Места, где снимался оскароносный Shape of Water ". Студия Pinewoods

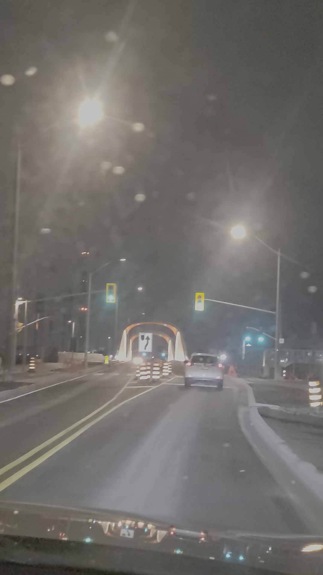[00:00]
Так, очередной новый мост. Мы прямо попали в страну мостов. Так что озеро Онтарио делает нам сюрприз.
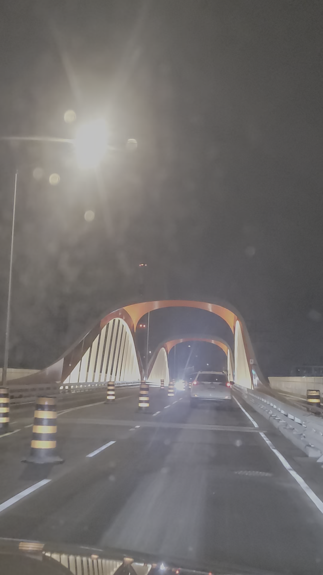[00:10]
Здесь, кстати, снималась Shape of the Water, где я играла русскую шпионку. А теперь вместо этого местечка стоит мост. Вот так, исторические места. Вообще мало кто знает, что мы тут снимались.